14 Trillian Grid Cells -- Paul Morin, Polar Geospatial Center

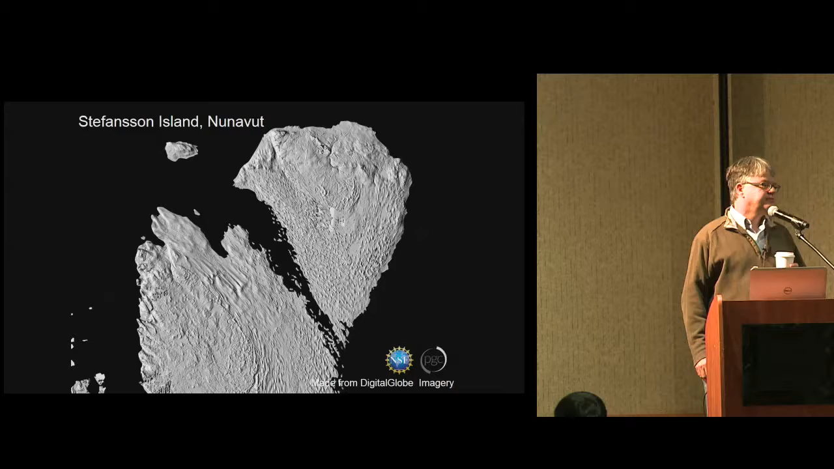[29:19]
You not only see the water direction, but you're seeing the direction of ice movement. This is the most fundamental data in earth sciences. Ellesmere Island, middle of nowhere.
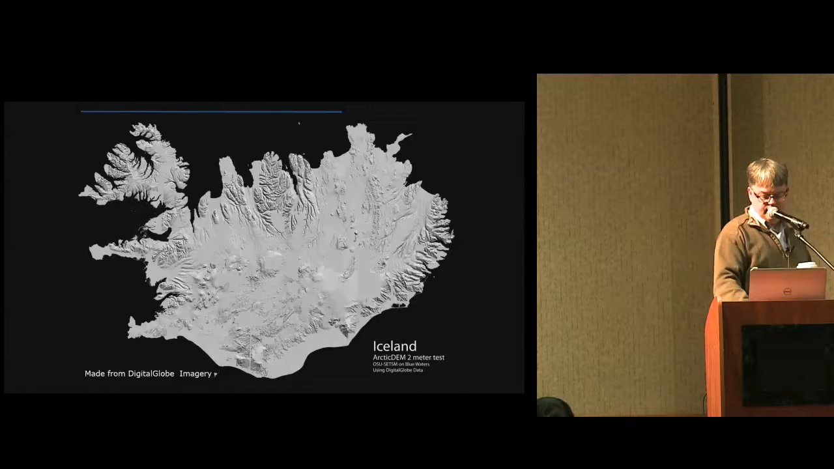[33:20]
Here's what they had before. It was one data point every 30 meters.
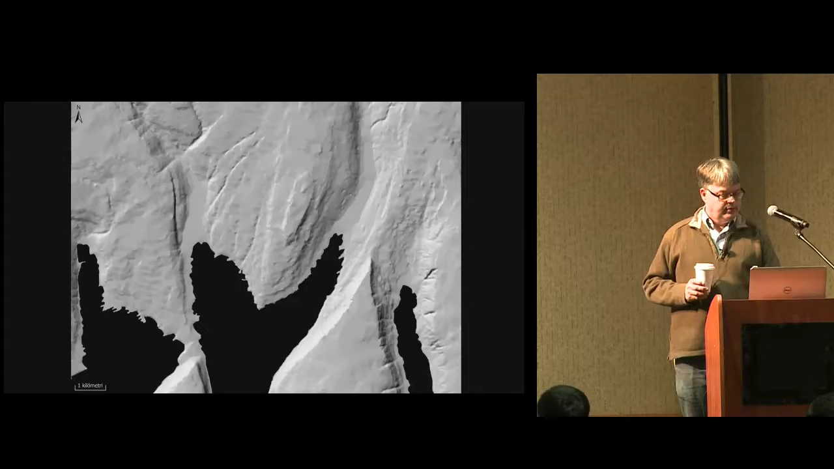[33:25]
That was then. This is now. Here's Reykjavik. That was then.
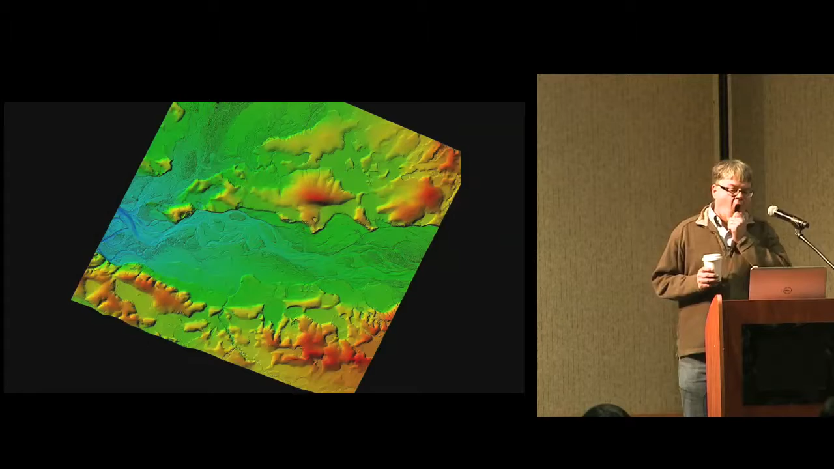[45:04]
I come in the morning and see these river systems. It's coming out of this infrastructure,
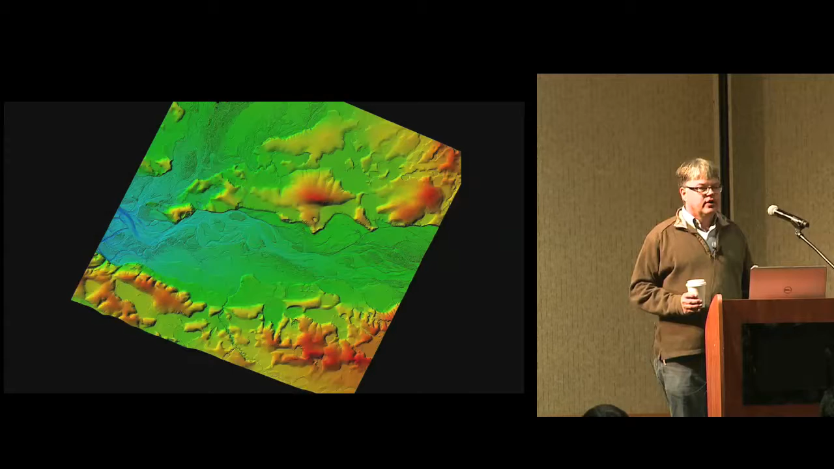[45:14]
this tool that you guys have put together.